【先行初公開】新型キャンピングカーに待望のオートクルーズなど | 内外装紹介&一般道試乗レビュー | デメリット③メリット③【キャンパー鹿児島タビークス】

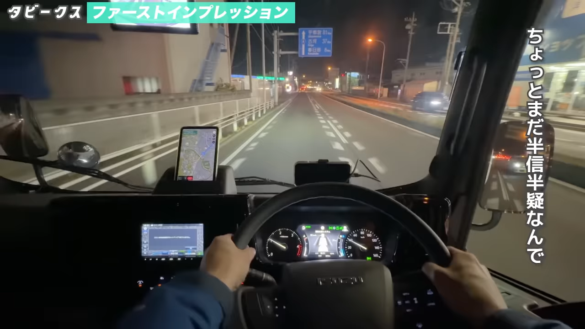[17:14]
ちょっとまだ半信半疑なんで後でもうちょっと検証してからしっかり話しますまずはこれ視認性ですよね窓も広いし運転席も高いしもうフロントやサイド全て見渡せます運転していて気持ちいいです
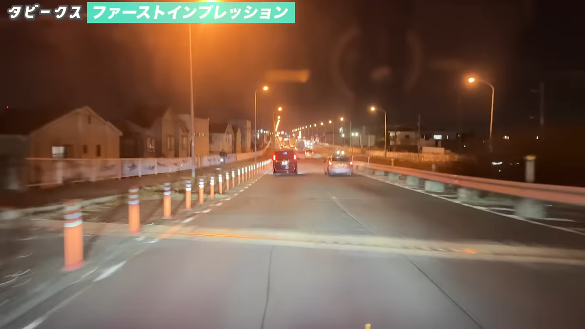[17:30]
今は広い道路なんですけど先ほど結構狭い道路を通りました車幅が見えてないんで全然問題なく運転できました高さはあるんですけど横幅、長さはないので運転はしやすいです
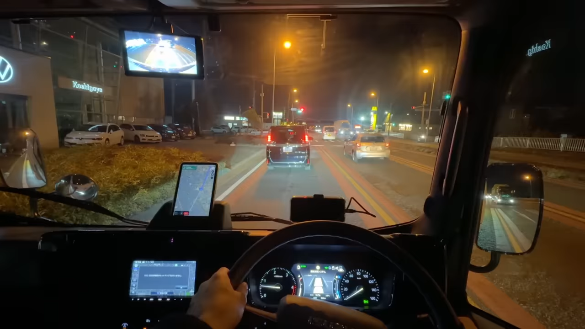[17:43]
加速なんですけどこの街乗り機ではスムーズにトルクフルに走行してくれますさすがディーゼルターボですねもう一般の車、乗用車に全然ついていけますこれだったら坂道も問題ないと思いますただ結構埼玉県平らな道が多いんですよねもし上りがあったらまたチェックしてみます
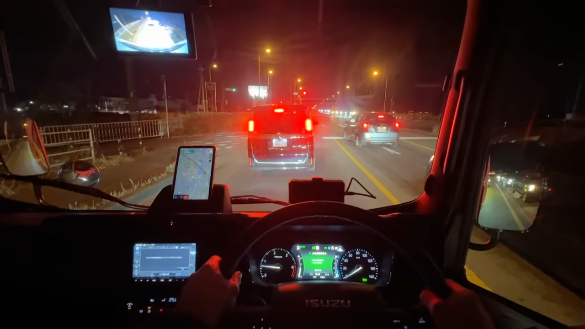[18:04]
今信号待ちなんですけどブレーキ踏んでませんもう離してますこれほんと楽ですね次走り出す時もブレーキもう一回踏むかアクセルを踏むともう進んでくれますはい、じゃあブレーキもう一回踏みますこれでもう動いてくれますこれは異次元の快適さですねキャンピングカードは思いませんはい、次左折します現在30キロです
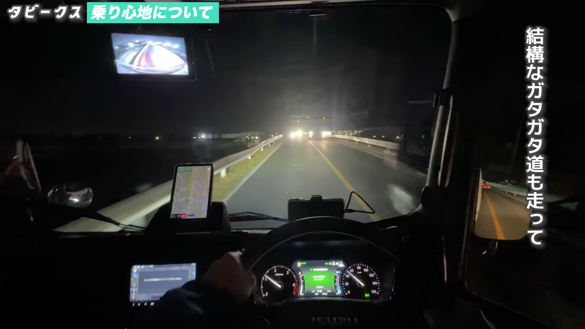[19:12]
結構なガタガタ道も走って通常のキャンピングカーならこれガタンガタンするなって構えてるところもあれ?こんなもんかっていう感じでいなしてくれてますいや、ほんと乗用車に近いですね
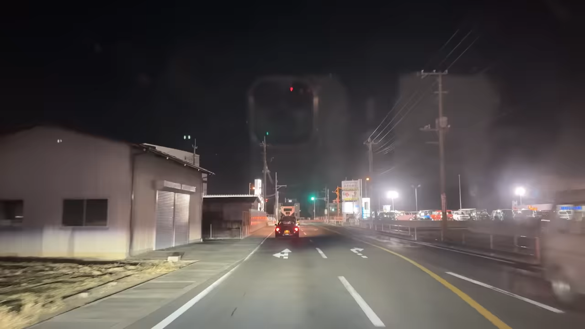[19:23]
この急速オートマについてなんですけど意外と仕事ショックはありますデュアルクラッチトランスミッションということでマニュアル車と同じようなダイレクト感がありますシュートダウンする時もブレーキ踏んでいくとブリッピングしてブーンブーンという感じでシュートダウンしていってくれます
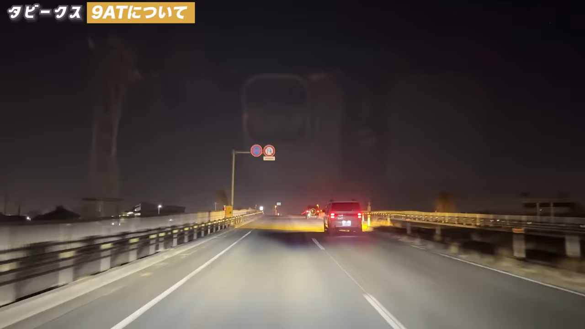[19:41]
なんか踏んだら踏んだ分だけ進んでくれるんで走っていって楽しいですある程度の仕事ショックはあるんですけど自分は結構好きですこの新型Bカムになる前前のモデルも乗ったことあるんですけど確か5速だったと思いますそれに比べると全然滑らかですフィアットデュカトも急速だったと思うんですけどそれに比べるとシュートショックはやっぱり感じます日常使いを想定してスーパーに止めてみますここもスーパー入ってみますバックで止めてみます
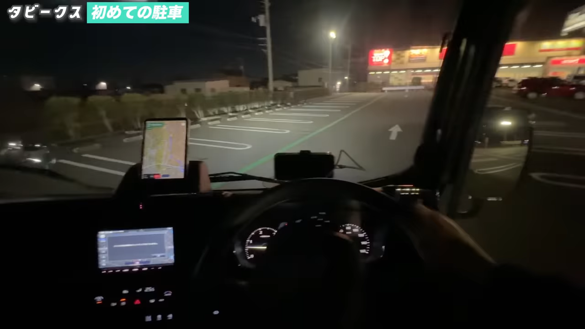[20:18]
このルームミラーはよく見えるんですけどナビの方はバックの画面は映っていません